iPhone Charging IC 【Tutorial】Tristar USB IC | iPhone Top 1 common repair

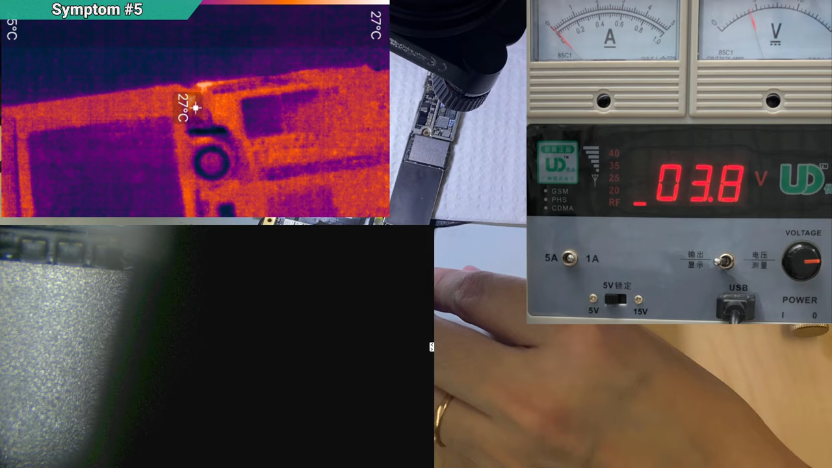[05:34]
On screen: spot 27°C
if i press the power button do not hold the power button i don't want it turn on just and slightly press it okay this ic will
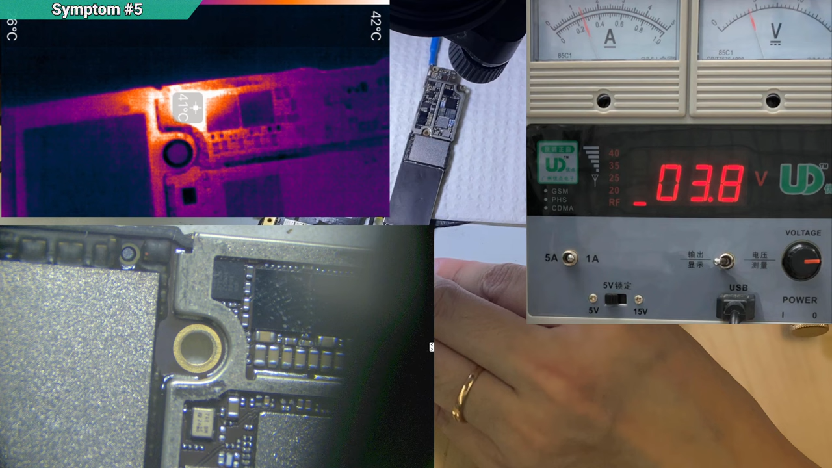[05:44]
On screen: scale top 42°C
heat up until 40 celsius okay so if i continue to turn it on only this ic is hotter okay see all the surrounding no one hotter than him so this is the symptom so this is the symptom you see even the rear charging ic off here
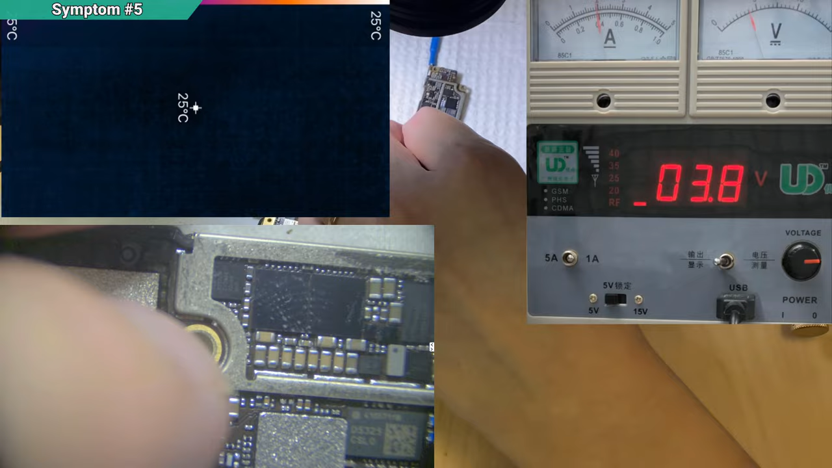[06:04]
On screen: spot 25°C
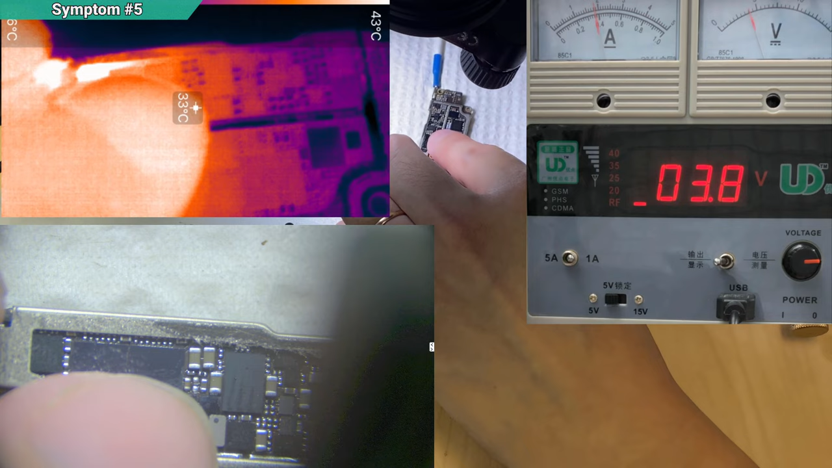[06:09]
On screen: spot 33°C
they are even colder than my finger okay and this ic is continue to heat up
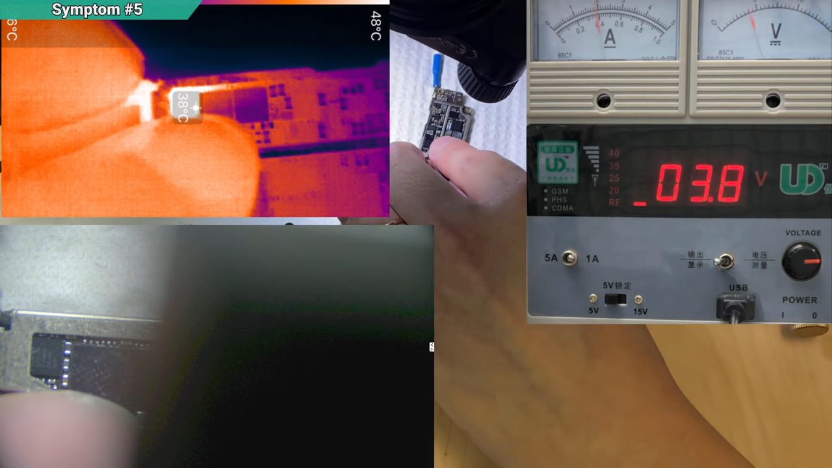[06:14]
On screen: scale top 48°C
when i touch it actually is kind of like little burning okay
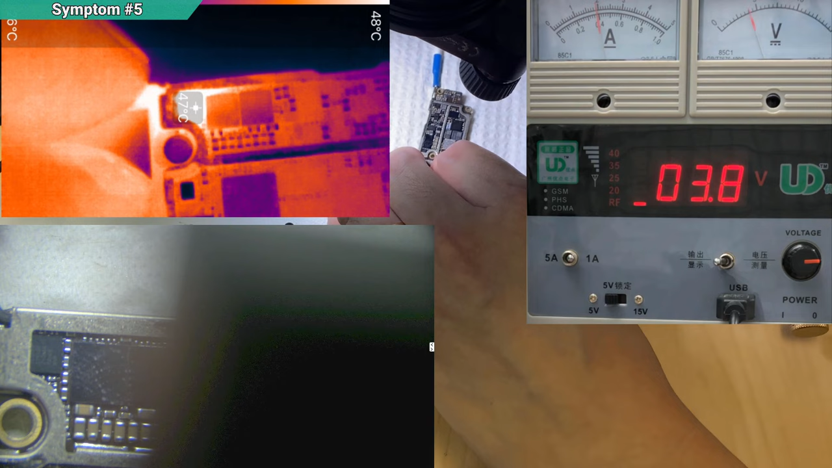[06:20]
48 celsius this is how i confirm this ic is the problem and
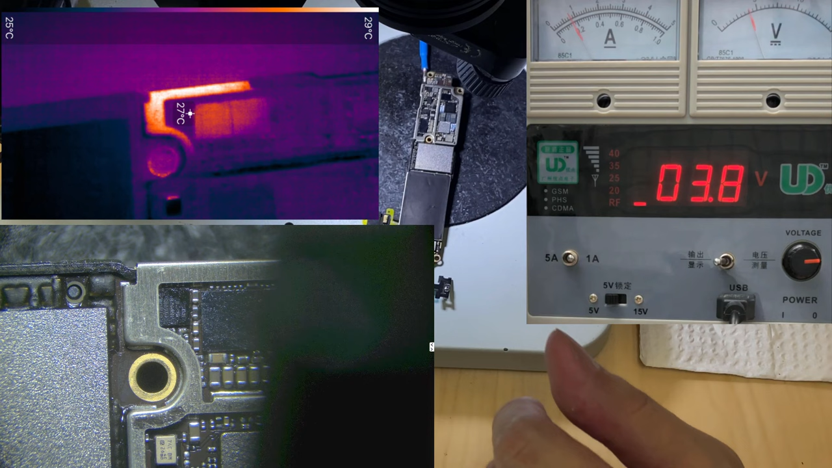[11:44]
On screen: spot 27°C, scale top 29°C, scale bottom 25°C
The phone is already loading and it is about like that only. And you see this place is not hotter than my hand. Okay, 28 celsius. I'm already pointing at it.